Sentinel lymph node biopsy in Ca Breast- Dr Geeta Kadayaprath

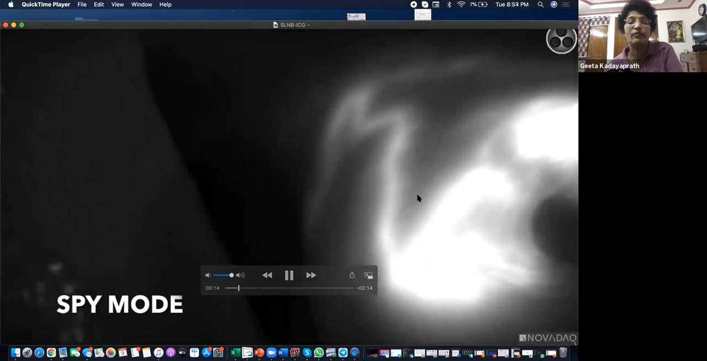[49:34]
And this is called the spy mode, where it is white, it is shining. And this is the green overlay mode. There are three modes to it.
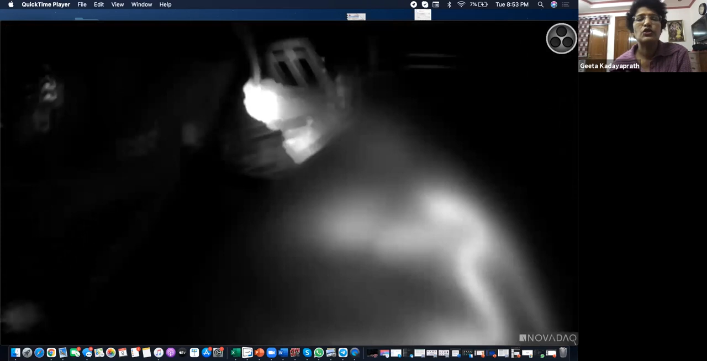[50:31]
And I will show you again, show this on the color segmented as well as the green overlay mode.